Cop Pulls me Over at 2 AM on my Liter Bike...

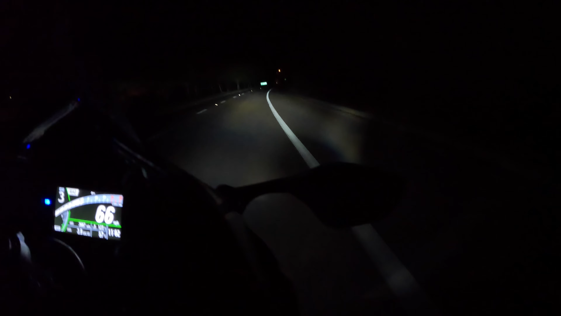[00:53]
be back time hotel you'll remember that you served me well oh my god can i see something please oh my god my hair is in my face right now and i am blind i have not done a late night ride in so fucking long most of you guys haven't seen my hands so they're gonna stay on the wheel what the fuck we're not driving a car oh my god i missed the sense of freedom for so long i just want to like just twist this throttle
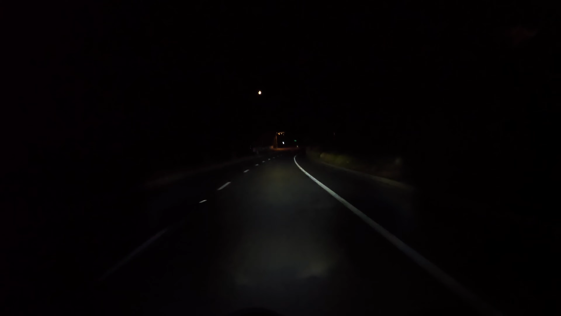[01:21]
all the way but we gotta be careful we're not trying to die a rooney right now so i had another youtube video plan but i somehow lost all the footage also i just realized how i am in the middle of nowhere in the middle of the night so maybe i should probably be a little bit more careful um damn i fucking just kind of scared myself what if there's like
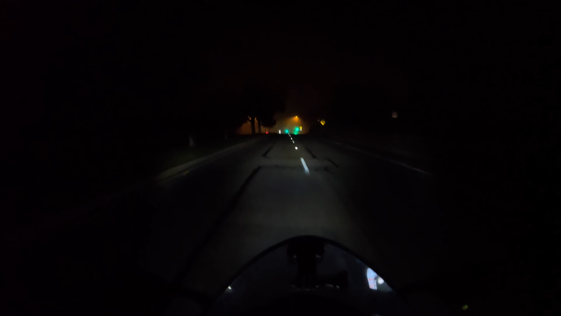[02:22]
um okay maybe i should probably turn around holy shit it's all thick i can't even see right now wait i'm gonna slow down more oh my god for like
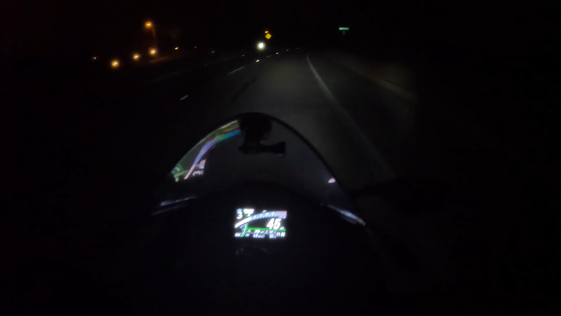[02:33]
it's only like 10 seconds i saw maybe like two feet in front of my bike i don't know how you guys are seeing it but i'm like slowing down really bad right now but oh my god i miss talking to you guys i miss the yap sessions
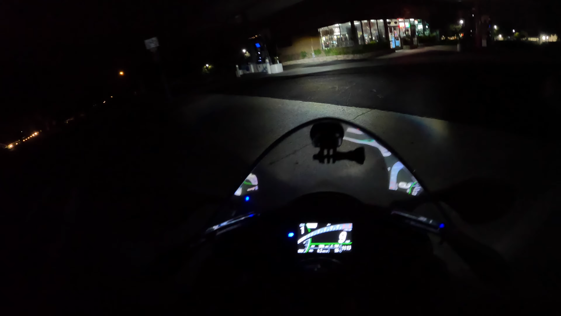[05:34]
holy shit i actually think it's a cop